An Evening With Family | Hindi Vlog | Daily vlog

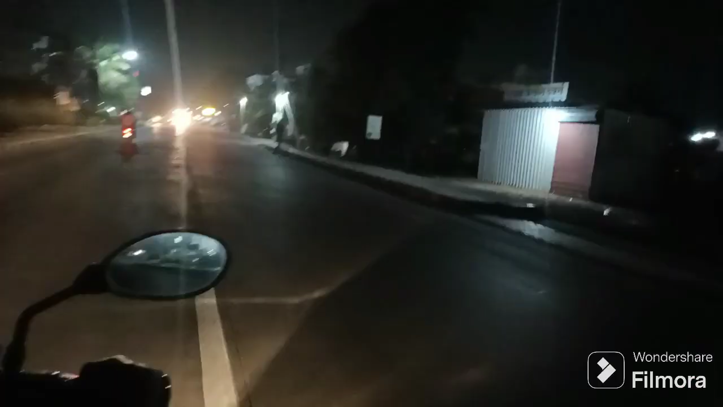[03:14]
कि यह रही दोस्तों हम लोग का डेनी का रोड है
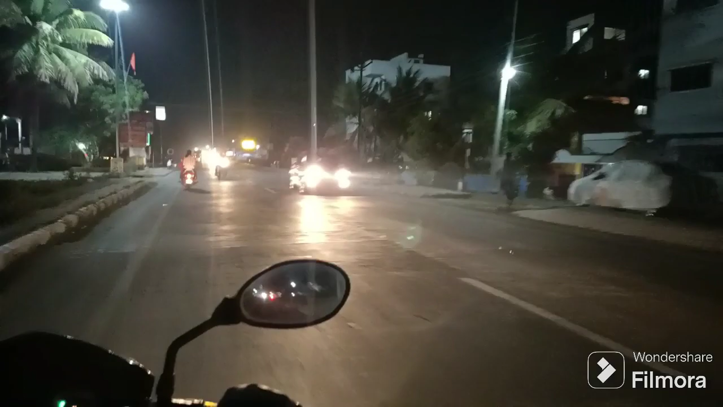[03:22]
पास में एक पेट्रोल पॉप है तो वहाँ पेट्रोल फिलिंग कर लेते